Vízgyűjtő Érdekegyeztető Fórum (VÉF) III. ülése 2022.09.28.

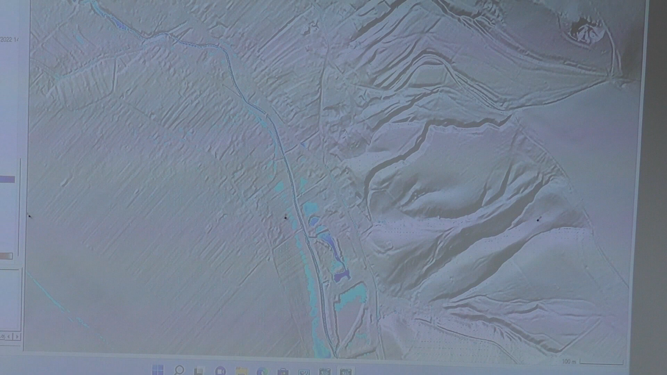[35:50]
Tehát egy dinamikus, időben változó folyamatot tudunk ezeken a modelleken nyomon követni. És itt, ha már itt vagyunk Püspök Szilágyon, akkor a Szilágy vízgyűjtőjét fogom mutatni
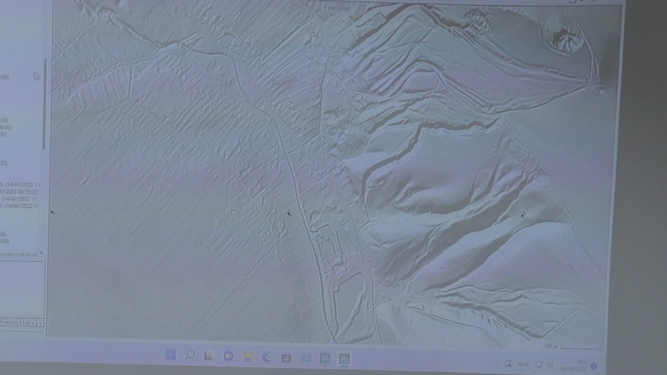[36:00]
egy markáns, 1%-os, tehát 100 éves relatív gyakoriságú árhullámmal.